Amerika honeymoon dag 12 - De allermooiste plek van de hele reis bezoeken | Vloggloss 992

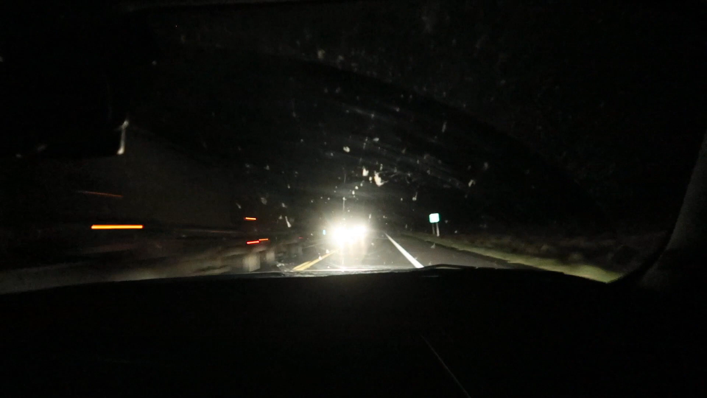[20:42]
En Foefje reed net bijna een vosje aan. Maar die was groot. Ook. Zo, die is groot. Dat het een coyote was trouwens. Dat zou best kunnen. Dat was een coyote. Gelukkig was kon jij zo, woep, zo opzij. Oh. Maar goed, we zijn echt al zo lang aan het rijden op niks. Ja. Ging je even een stadje door, maar nu weer niks. Ja. Nee, af en toe heb je in één keer zo'n benzinestation aan de overkant, zo'n mega restaurant. Dat heb je dat de hele tijd en daar is dat niks meer. Ja. Dus kun je meten bij dat restaurant.
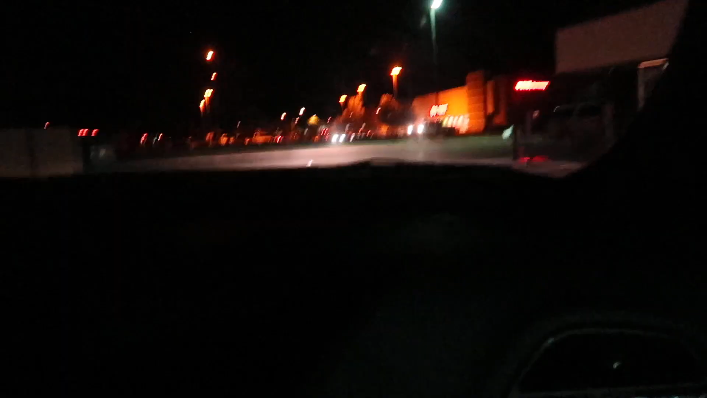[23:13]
Arby's was awesome. Oh, dit is dit niet een prullenbak? Hier. Ik zie hier even weggooien. Ja. Maar kijk wat hier ook zit. Target!